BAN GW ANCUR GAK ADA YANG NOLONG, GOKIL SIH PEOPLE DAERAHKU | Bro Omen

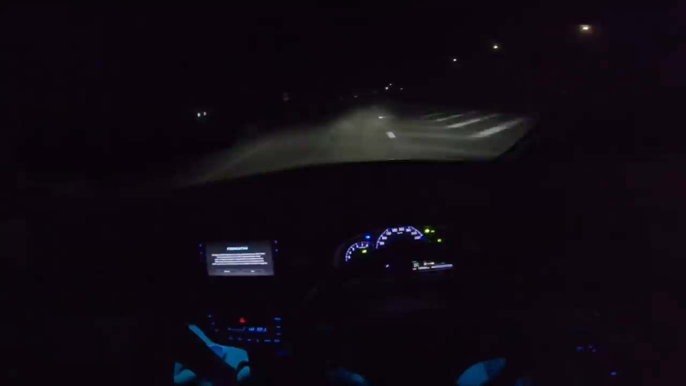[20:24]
Sorry enggak usah jangan teriak. Anjir, ayo teriak ini. Manajer lagi tidur deh. Gimana Len? Capek banget kamu Len? Ngantuk. Banyak pokoknya. Ekspektasi mau nyampe Bandar Lampung lebih cepet, pulang tadi sore kan. Malah nambah lama dong, bye. Ya pelajarannya itu. Gila, ini jam 3 tuh teman-teman. Jam 3, kelihatan gak tuh? Jam 3 anjir. Jam 3:30 ding malah.